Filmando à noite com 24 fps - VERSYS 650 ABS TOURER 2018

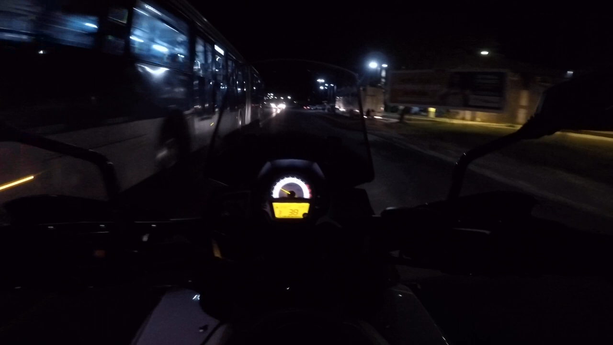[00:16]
Estamos mais uma vez aqui a noite e por indicação do meu amigo Fábio Parini do canal Escape no Cerrado Estamos gravando com a configuração de 24 frames por segundo
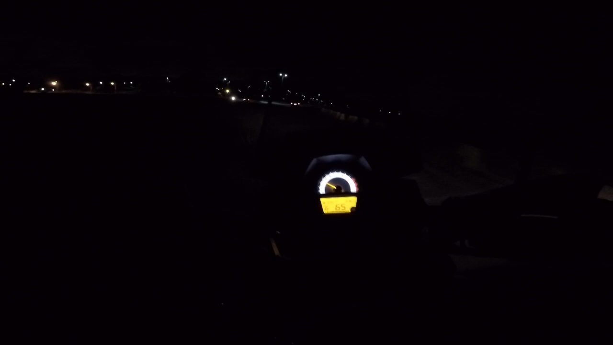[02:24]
A BR-408 A PS5 em Camaragibe A BR-408 em São Lourenço da Mata Essa obra aqui do ramal Ela foi iniciada lá na época da Copa das Confederações Em 2014 O que está aqui ficou pronto
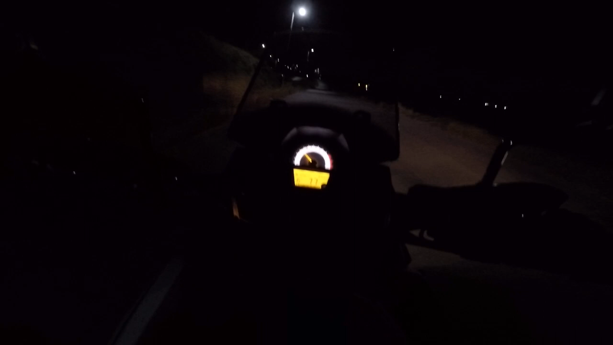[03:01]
Só fez um lado Que é o que a gente passou né É ficar mão em contramão nesse lado E o outro lado ainda está por fazer
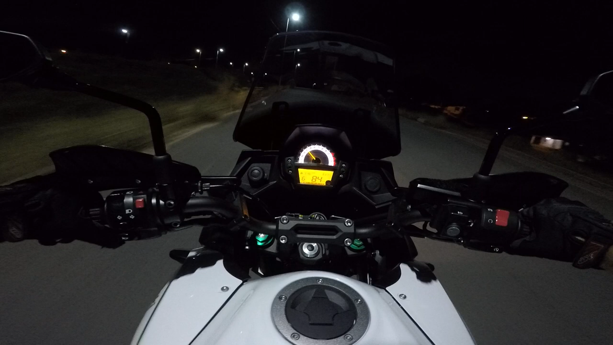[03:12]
A moto ainda está aqui com Seiscentos e trinta e sete quilômetros Ou seja Ainda está em fase de amaciamento A primeira etapa né Porque o amaciamento dela é feito em duas etapas Até oitocentos quilômetros Que é o caso É sugerido andar até no máximo quatro mil RPM